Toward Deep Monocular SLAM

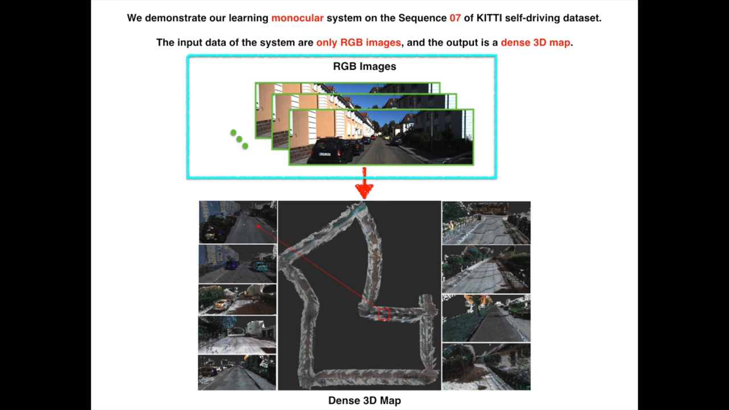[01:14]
The input data of the system are only RGB images, and the output is a dense 3D map.
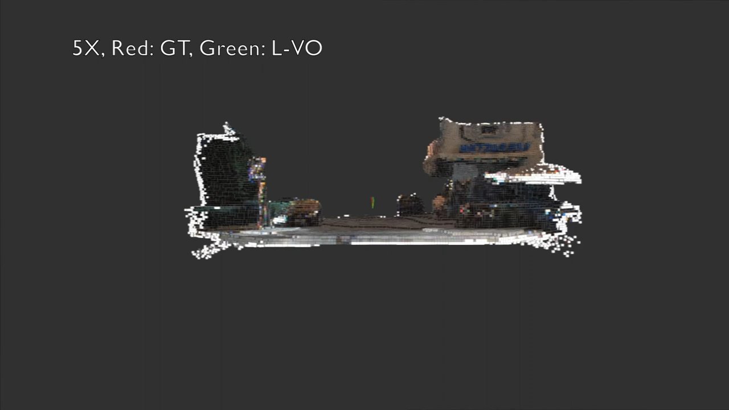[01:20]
The map from the camera viewpoint. The red line is the ground truth trajectory and the green line is the predicted trajectory from ELVO network.
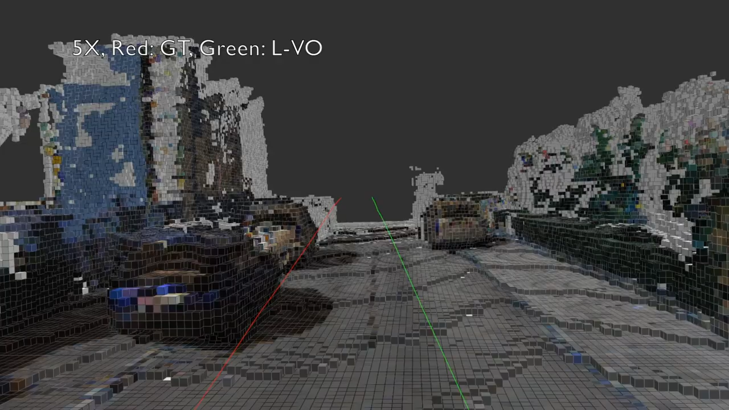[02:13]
The map from the trajectory viewpoint.